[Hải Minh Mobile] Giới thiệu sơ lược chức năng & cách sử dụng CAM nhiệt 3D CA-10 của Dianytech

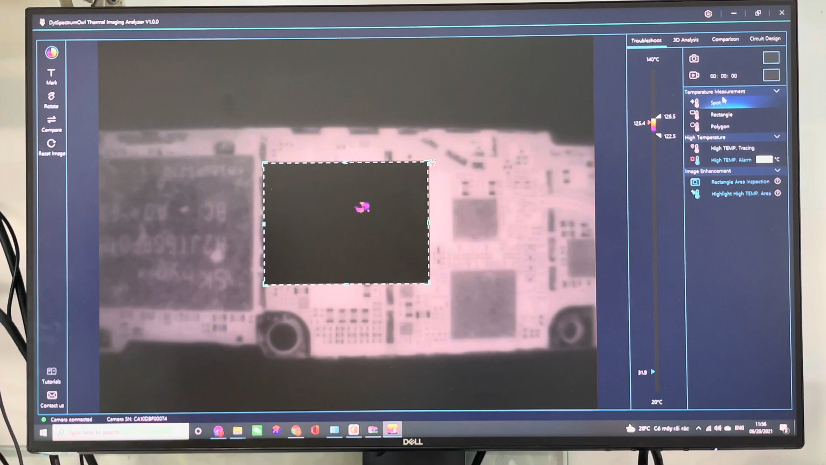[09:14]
On screen: scale top 140°C
cô này nó mình khoanh dùng chỗ này hoặc là cái này mình sẽ nhìn thấy cái hình của nó cái cái cái chỗ nó nóng lên chỗ này cái là tôi chỉ xếp giới thiệu sơ lực qua thôi ha Còn mấy cái này chụp hình quay phim để mình lưu lại cái 3D thì nó sẽ
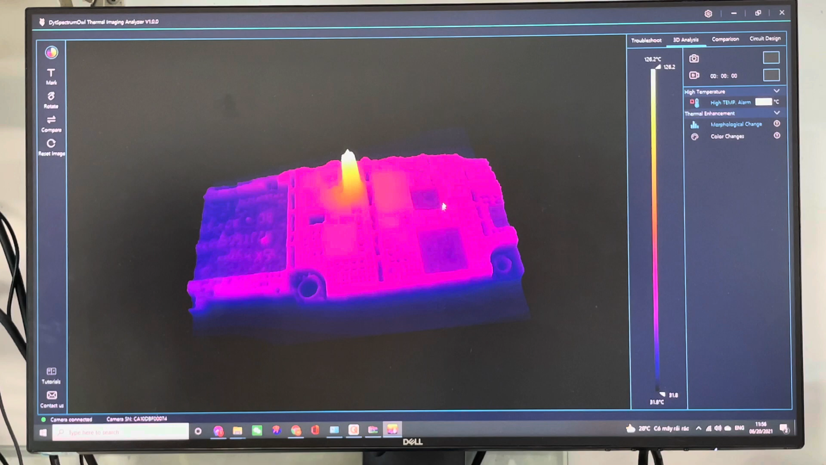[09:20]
thấy là cái chỗ nào nóng là nó sẽ nổi trội lên thấy không đó mình sẽ hãy
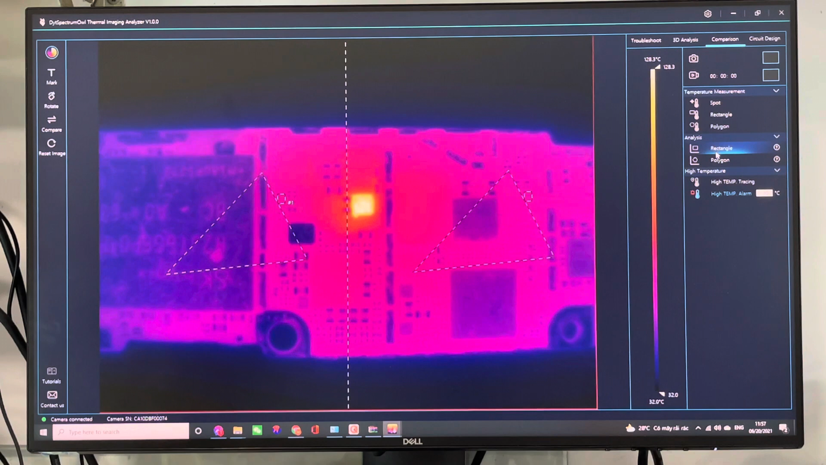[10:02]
On screen: scale top 128.3°C, scale bottom 32.0°C
đây nó kéo đây đây và cái đánh dấu nó sẽ so sánh phía bên đây và bạn kia thấy không hai bò đối xứng vào nhau rồi chế độ retanko position rồi này nó chế độ nó chế độ nhiệt cao nó ví dụ như những hiển thị nhiệt ở đâu đã ở đâu như thế nào ha rồi chế độ sơ kết design nó cũng có những cái năng tương tự như vậy nó cũng đó những cái này tôi sẽ ra sẽ làm cái video clip nó nó chi tiết hơn sau này còn cái này tôi chỉ mới giới thiệu bạn thôi ở đây thì nó có hiển thị thêm nhiều theo cái kiểu như là ai lên tức là kim loại bí cóc
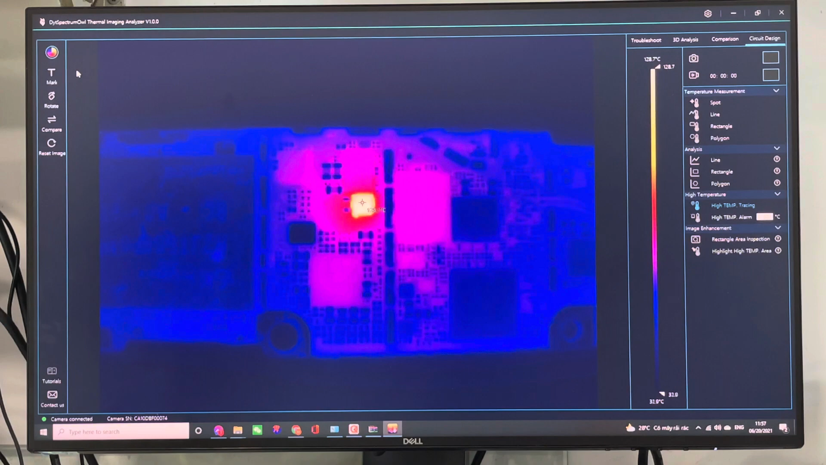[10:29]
On screen: scale top 128.7°C
ở này nó những chế độ màu khác nhau rainbow là khẩu